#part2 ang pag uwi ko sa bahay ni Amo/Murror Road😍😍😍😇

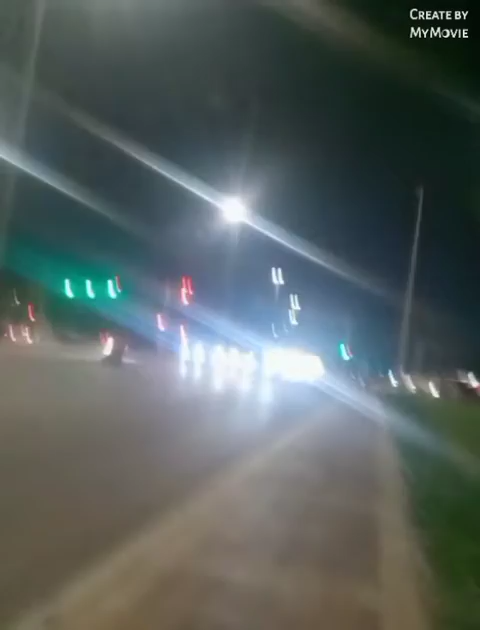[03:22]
Ayan. Stoplight kasi. Ayan. Ito guys. Stoplight. So totawid ako dito guys. Pakunta sa amin. Ang sinakyan ko po guys.